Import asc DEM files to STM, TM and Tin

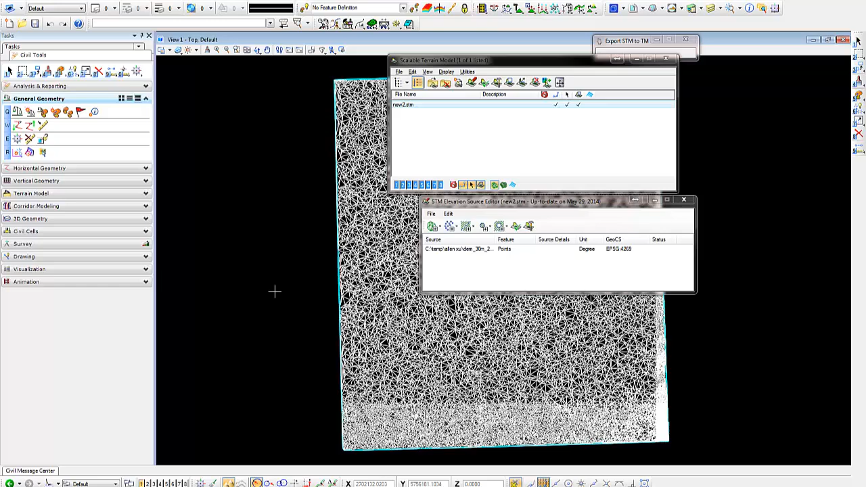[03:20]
This will prompt us to accept or reject the selection. As you look at the bottom left on MicroStation, I'm going to do a data point on the screen. And now our terrain model has been created.
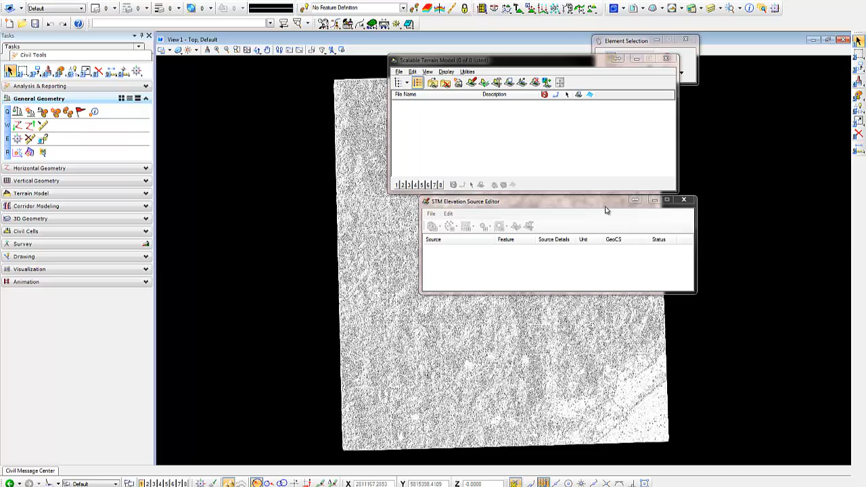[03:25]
And we can now use our open roads
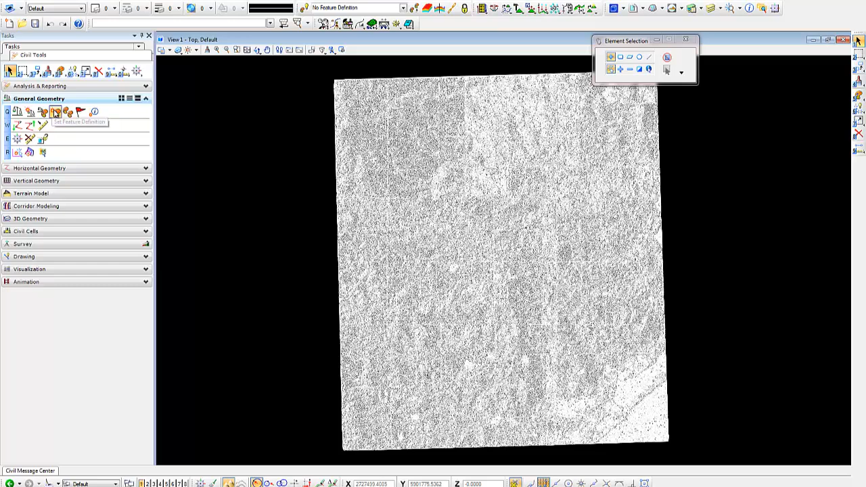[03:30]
to go ahead and set a feature definition for it. You can select any surface feature definition that you like.
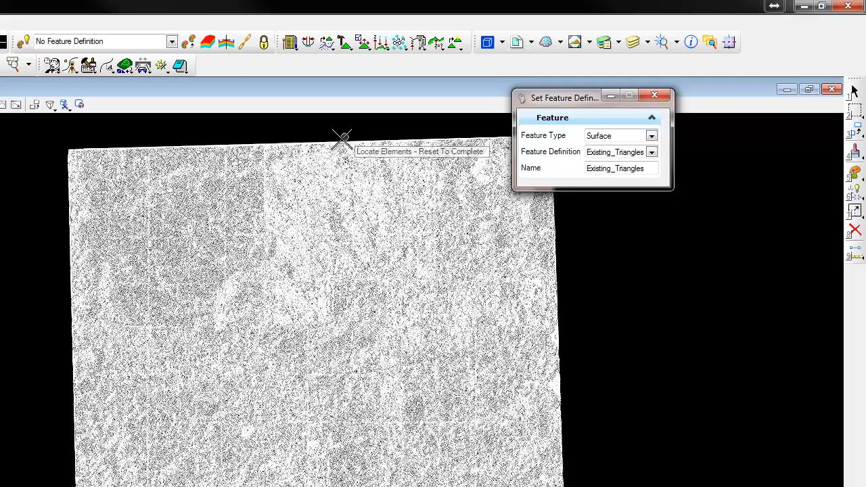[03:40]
You can go ahead and locate the elements and accept it, reset to complete. And now you will see that it will take the symbology of the element templates for that. Now this is just a regular terrain model, a symbol terrain model in open roads. We can select it with our selection tool.